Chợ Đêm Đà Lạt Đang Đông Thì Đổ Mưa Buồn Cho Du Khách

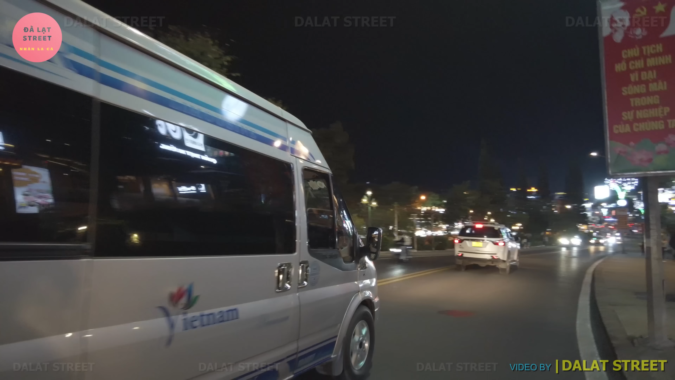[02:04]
sẽ đổ bộ vào phía Bắc của nước ta Và suy yếu thành áp thấp nhiệt đới Cho nên là khi mà bão đi vào biển Đông thì chắc chắn thành Đà Lạt sẽ mưa rất là nhiều Tối nay thì bắt đầu trời mưa lấp phất rồi Có nhiều nhạc công,
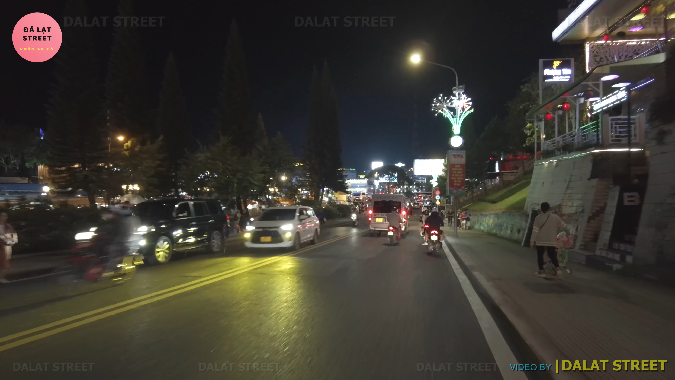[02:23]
nghệ sĩ đường phố À, nghệ sĩ đường phố người ta đang biểu diễn Cuối tuần là trời mà thời tiết đẹp Thế là người ta biểu diễn ở dọc dọc Ở ngay con dốc Lê Đề Hành này quý vị Nhất Lắc Cà cũng đi rất là nhiều nơi Ở Việt Nam này thì đa số thì các cái tiểm thành khác thì Nhất Lắc Cà đều đi hết rồi Và thậm chí là nước ngoài cũng đi được một số nước
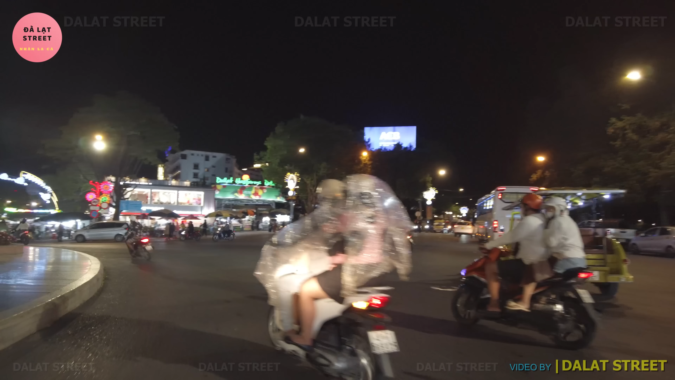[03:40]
nút trở lại Và đặc biệt thì đợt này là du khách Hàn Quốc À, qua Việt Nam cũng rất là nhiều
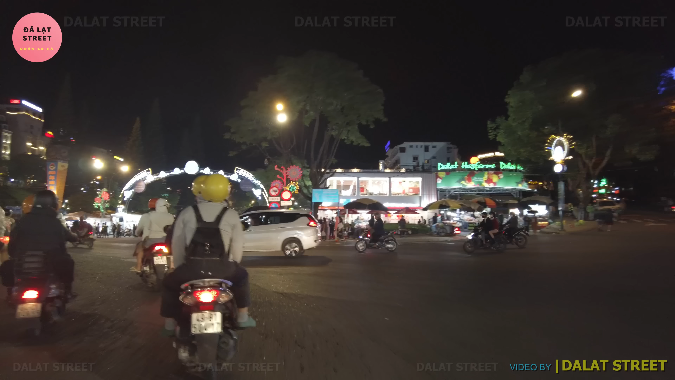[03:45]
Trời mưa lâm râm là cho nên nhiều bạn mà cũng mang áo mưa Mang áo mưa rồi quý vị